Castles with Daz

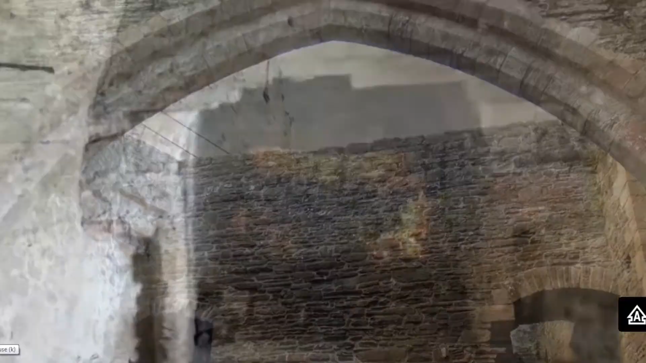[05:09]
The towers surrounding these apartments contain numerous rooms and chambers as well, the most impressive of which is this private chapel.